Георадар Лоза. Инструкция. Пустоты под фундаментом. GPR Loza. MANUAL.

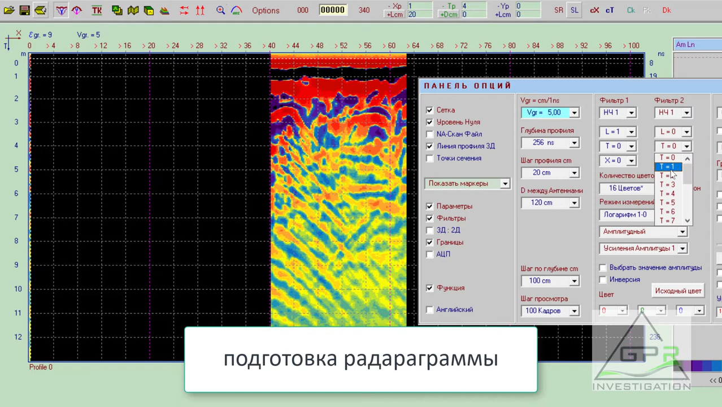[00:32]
Одна пустота, вторая пустота. Карстовые пустоты.
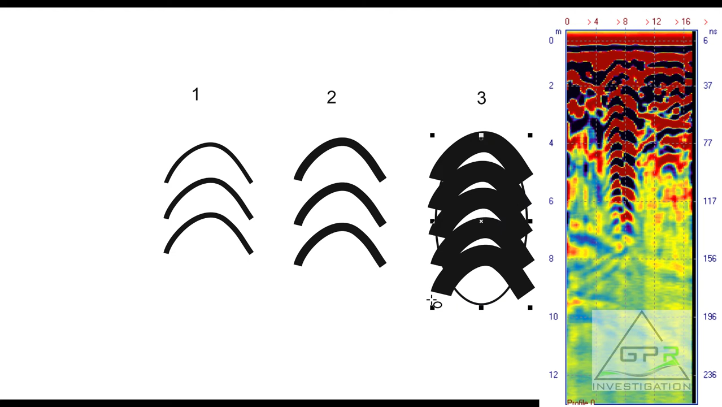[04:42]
одно сплошное пятно в пределах вашей аномалии с яркой гиперболой.
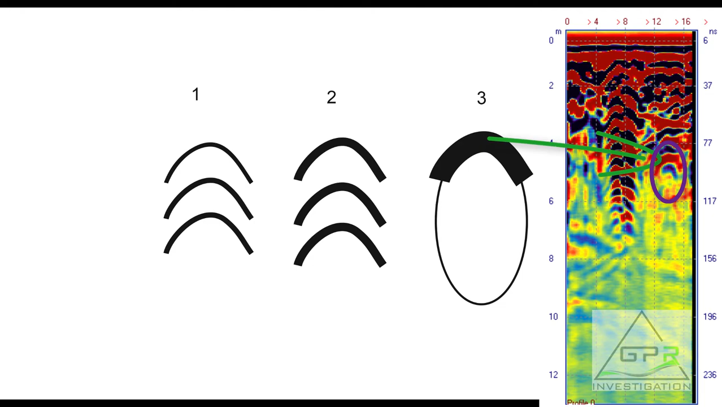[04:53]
Все остальное, все остальные отражения, они будут слиты воедино и образовать такой
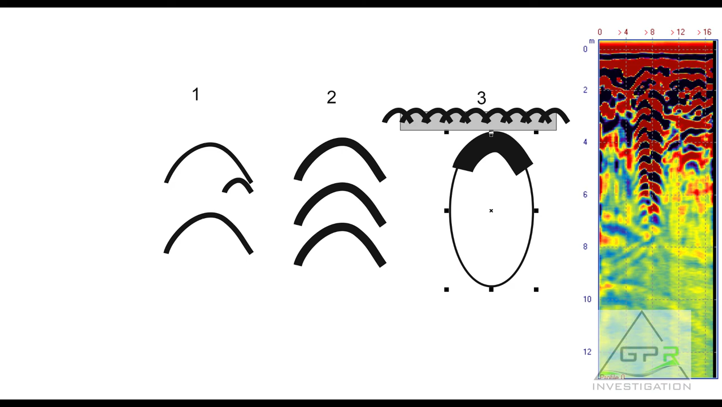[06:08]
То есть это будет, если этот фундамент не экранированный, не бетон
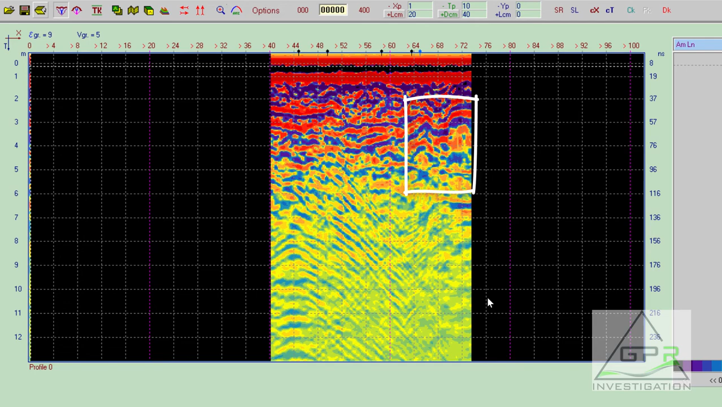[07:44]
Сейчас мы разрез увеличим по времени, чтобы наши сигналы, гиперболы лучше было видно. Вот наши пустоты, вот сигнал от пустоты с кратником. Вверх, вверх, серединка, низ, и полетели кратники. И здесь то же самое, вверх, и полетели кратники.
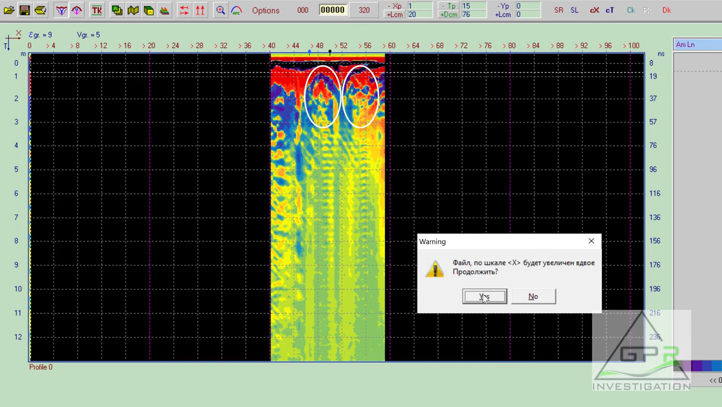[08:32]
Например, вот этот профиль, который сделан в одном поселке, где огромное количество катакомб. Катакомбы близко подступают к поверхности. Вот, увеличим его два раза, растянем. Два раза по глубине.
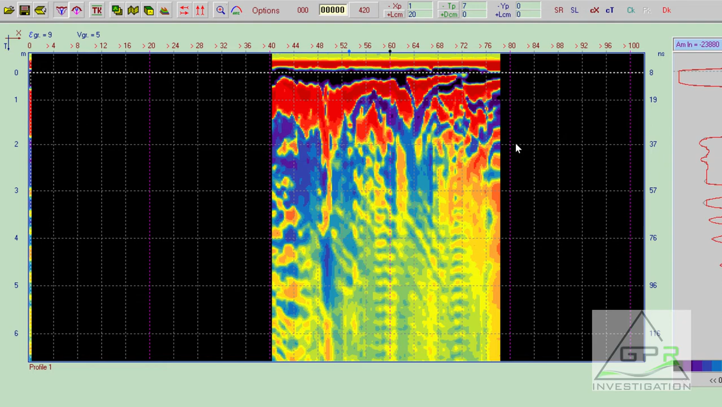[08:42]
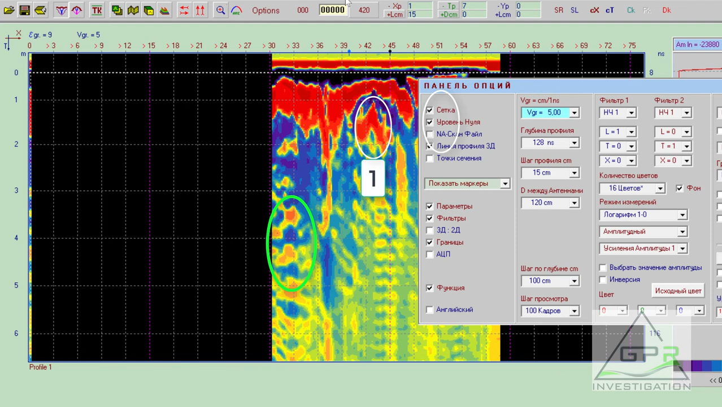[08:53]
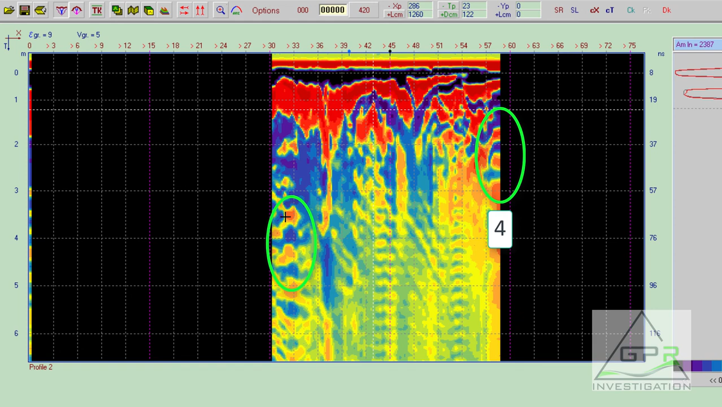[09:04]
Как пример гиперболы, еще раз, что разница гипербола, разница пустота.
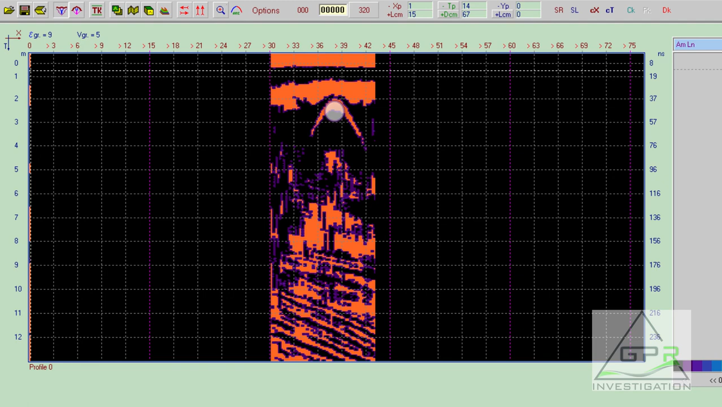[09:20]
То есть в данном случае это гипербола от трубы. Труба диаметром более 50 сантиметров в черноземе под Киевом. Меряем вершина гиперболы, крылья, смотрим скорость 6,12. Отлично, данная труба не имеет сильных кратных отражений.
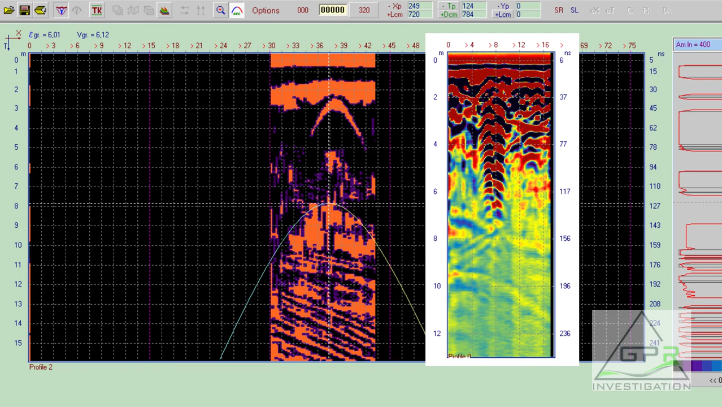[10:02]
Вот есть небольшой кратник, остальное все забито шумами. Это одна и та же труба.